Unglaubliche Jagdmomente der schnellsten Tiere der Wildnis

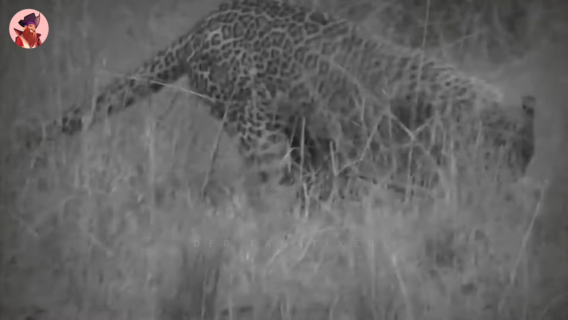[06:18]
Dann stürzt es sich schnell auf seine Beute und trägt den Kadaver in die Büsche, wo er mit ihm spielt und beginnt ihn zu fressen.
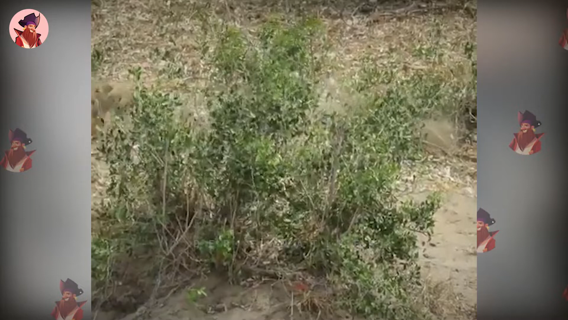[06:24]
Beobachte, wie dieser Leopard einem ahnungslosen Impala auflauert und es tötet.
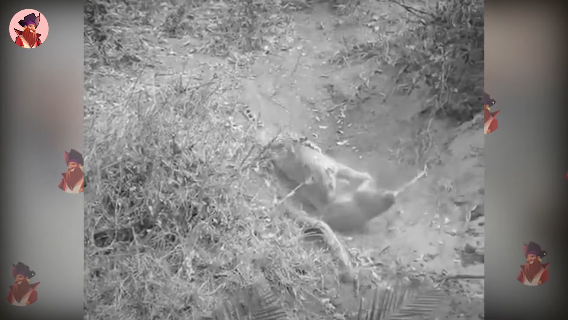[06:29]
Ich muss zugeben, für ein so kleines Impala hat es dem Leoparden einen guten Kampf geliefert.
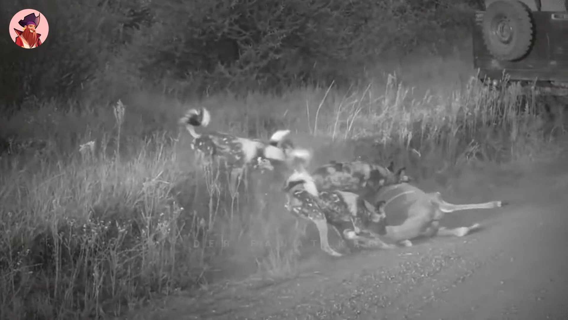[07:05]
Wildlife-Enthusiasten wurden auf einer Safari im South Luangwa National Park Zeuge wie eine Herde Puku rannte und die Führer erklärte, dass sie von einem Rudel Wildhunde gejagt wurden.